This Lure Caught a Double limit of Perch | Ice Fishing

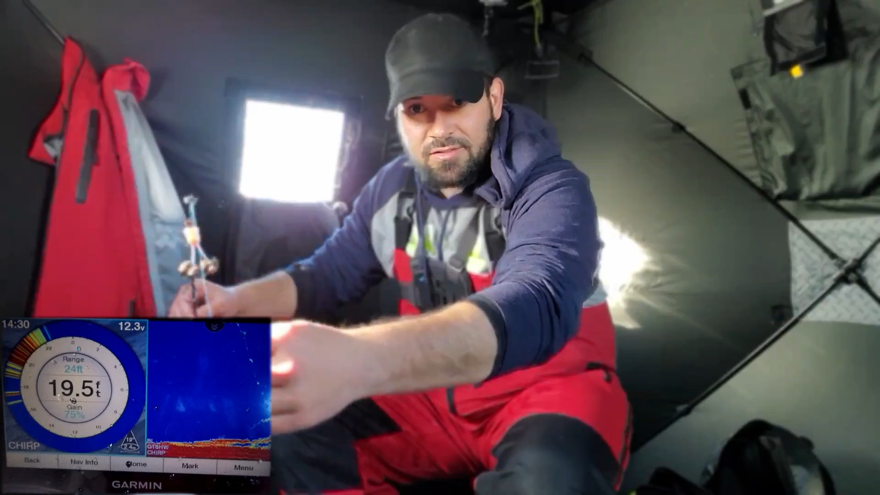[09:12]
On screen: depth 19.5 ft
of my coffee and i just can't because they're just all over it not that it's a bad problem to have but it's a problem that i have like you see they're all over it you can see it on the graph right now look at that i'm already on again
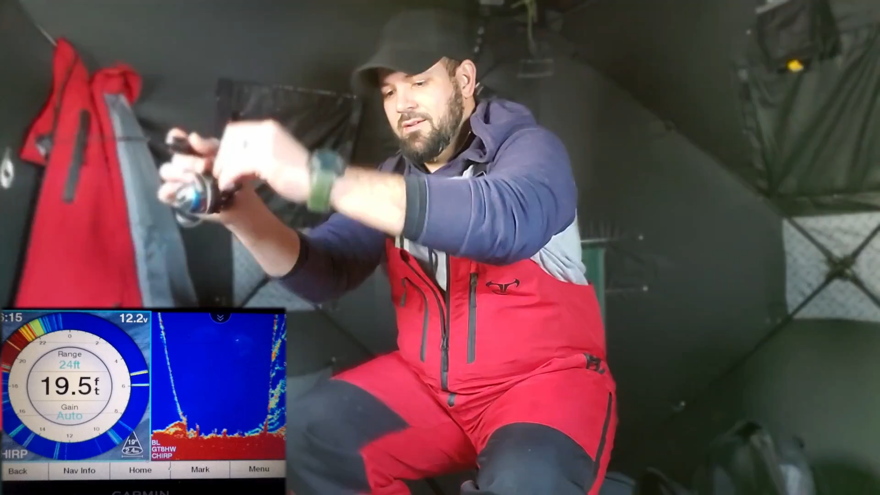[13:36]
some walleye i'll start to run through but if not man i'm so okay with what i've got here oh boy this is another big fish oh yeah that's pulling this is a big perch this is a huge perch oh my gosh oh my god oh my gosh
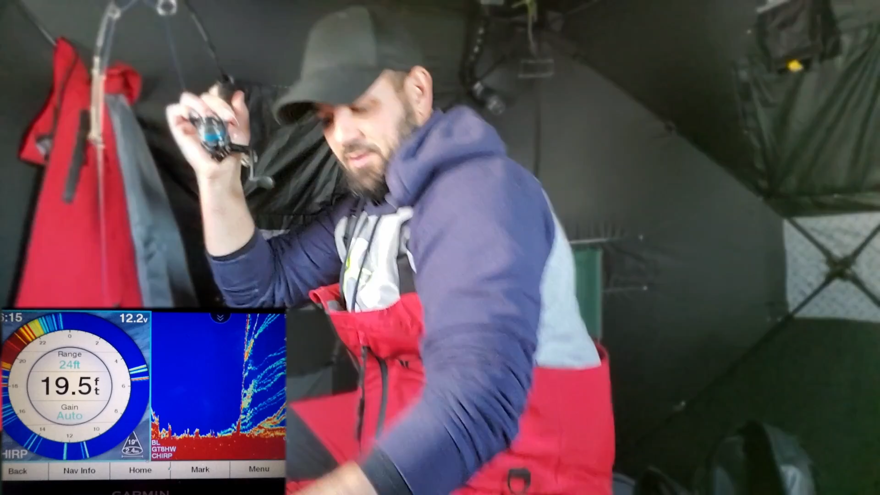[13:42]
On screen: depth 19.5 ft
oh man oh man
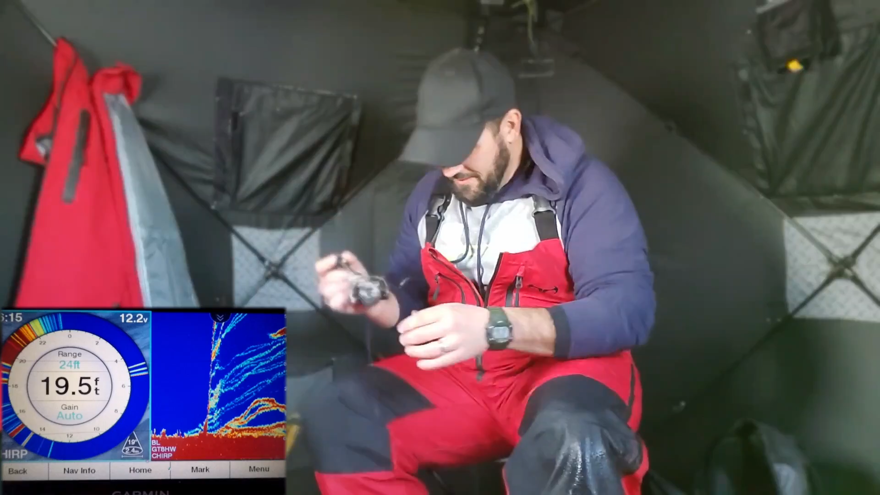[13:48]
On screen: depth 19.5 ft
look at that oh man it is gone this
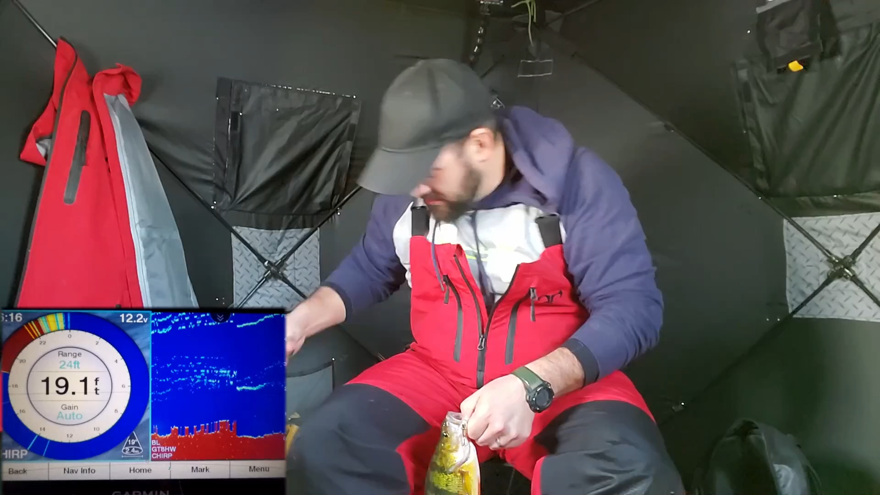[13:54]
On screen: depth 19.1 ft
day has just been unreal for me unreal for me unreal day of fishing look
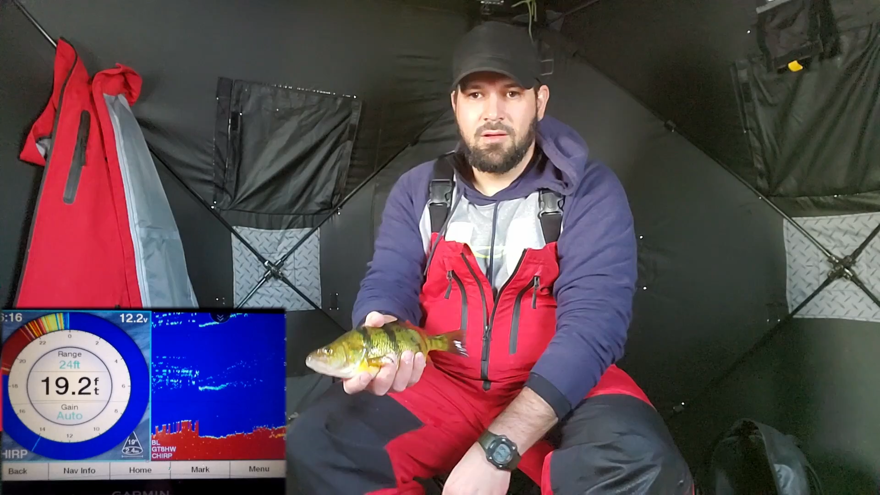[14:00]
On screen: depth 19.2 ft
at this guy look at this perch he is huge yeah i love it when they flare their fins up like that now this is a day of perch fishing i will not soon forget is that my tip up
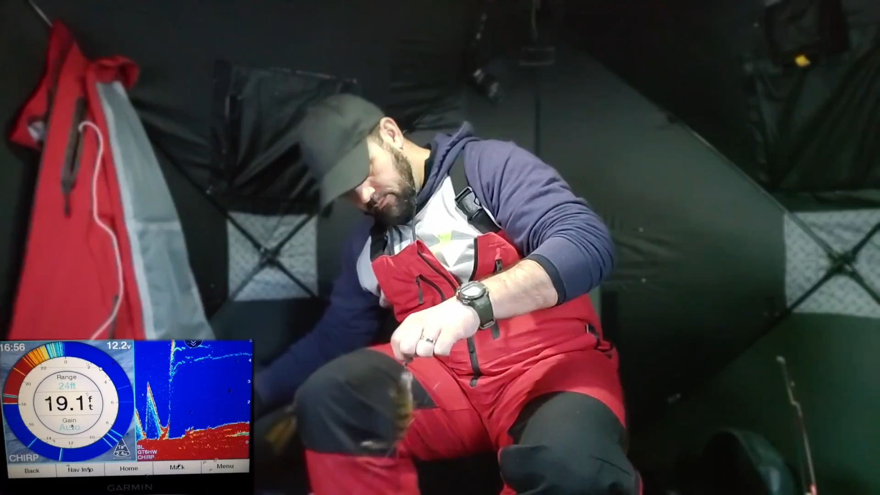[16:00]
oh yeah this feels like a big mama